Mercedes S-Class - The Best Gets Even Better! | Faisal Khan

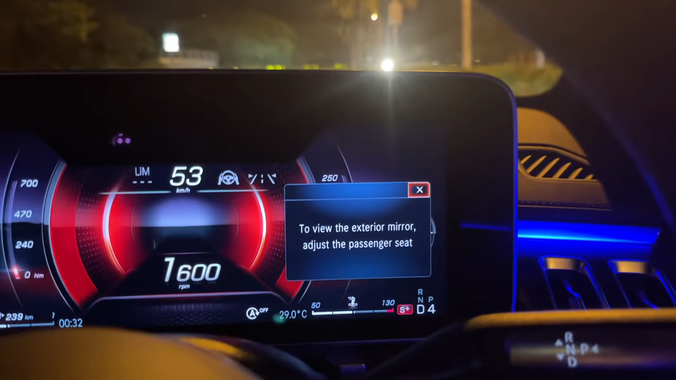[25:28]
Now, when this seat actually goes all the way ahead, there's actually a warning which comes in the instrument cluster telling you to be careful of the left side rear view mirror. Obviously, you cannot see it anymore.
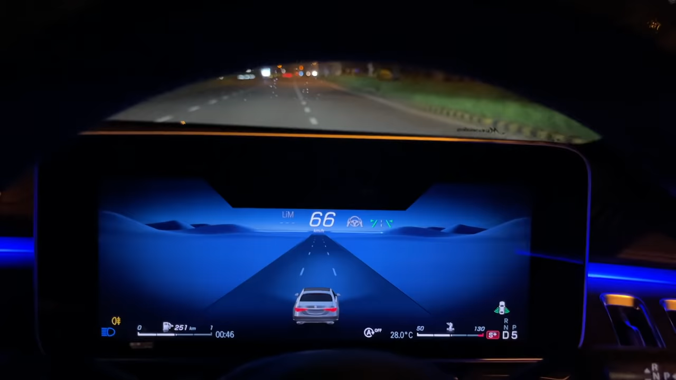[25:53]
And in case you leave the steering wheel while the lane keep assist is working, it will actually show you a sign in the instrument cluster to hold the steering wheel.
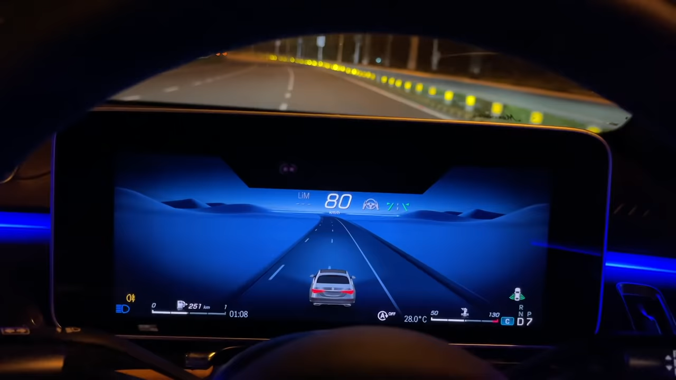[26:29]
And in order to adjust your driving position, it shows you six dots in the instrument cluster and asks you whether you can see it, because then if you can, you are in the right position.